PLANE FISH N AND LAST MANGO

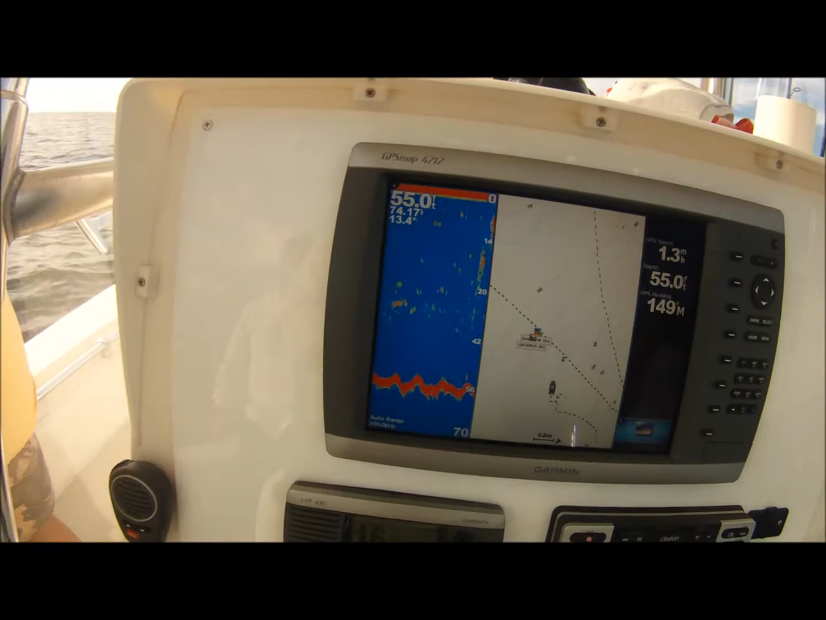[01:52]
We're painting bait for sure. Oh, right close to surface. Yeah. Big one. Darcy, you got something?